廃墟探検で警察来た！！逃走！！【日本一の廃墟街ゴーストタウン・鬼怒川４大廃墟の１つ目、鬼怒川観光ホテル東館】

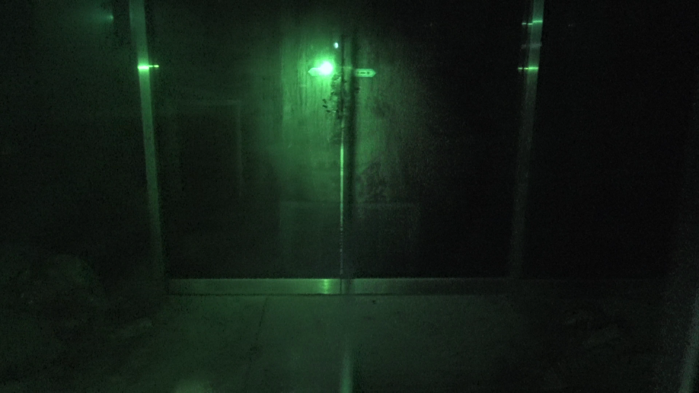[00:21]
あれでもここに指紋がついてるんだけどな。
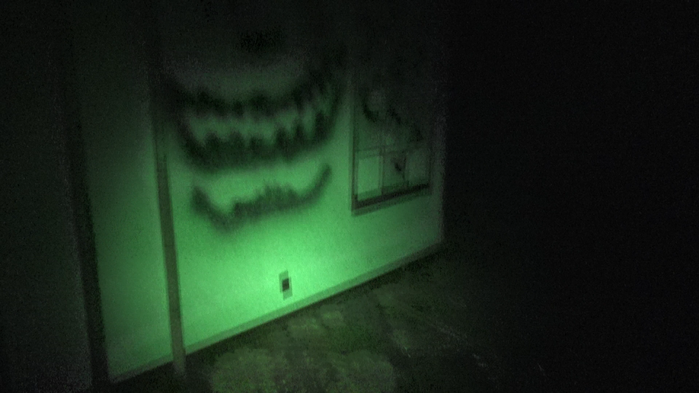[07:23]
さっき動画で見たやつですね。この落書きとか顔とか。
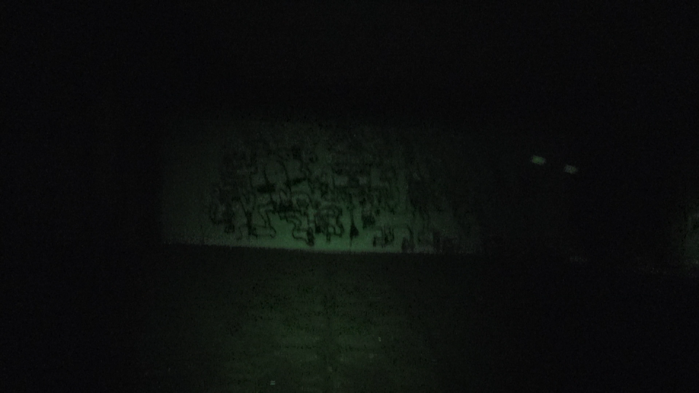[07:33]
これもすごい落書きだな。
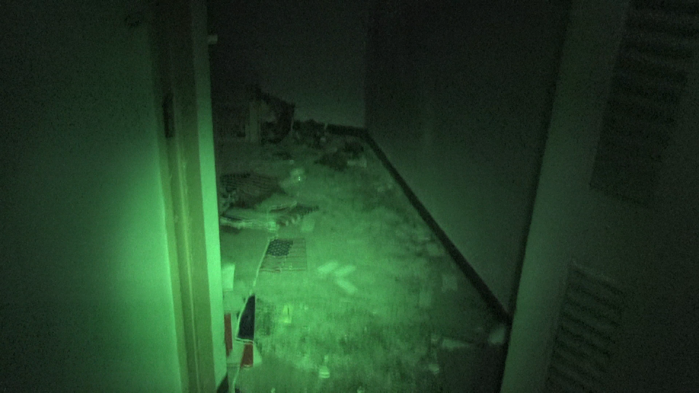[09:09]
あと4箇所 回らない か、3箇所 でいいか。いや、7箇所、8箇所あります。
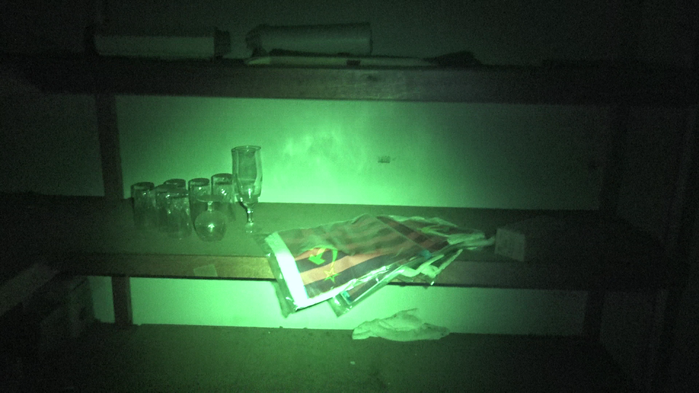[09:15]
すごい、ソ連のマークだ。
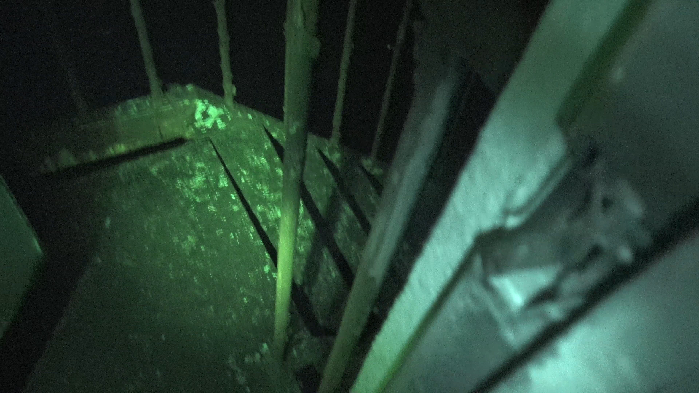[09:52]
絶対崩れる。 この高さは。 なんか 下が屋上か。 それっぽい感じか。ってことで下の階か。
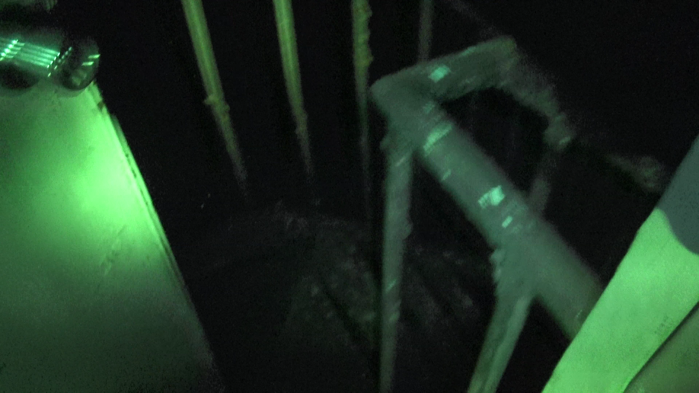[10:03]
じゃ下の階から降りられるかもしれないですね。
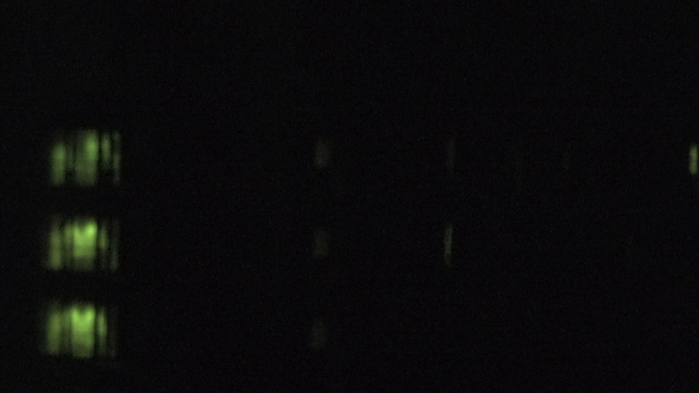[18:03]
あ、それ、その、 うん、左下。 あ、違う、もう一度、もうちょっと左の、あ、これ。 あ、この点滅してる。
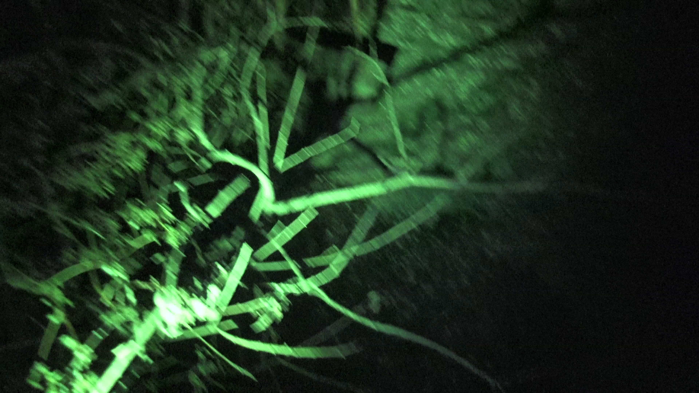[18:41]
屋上に木が生えてる。これ非常階段か。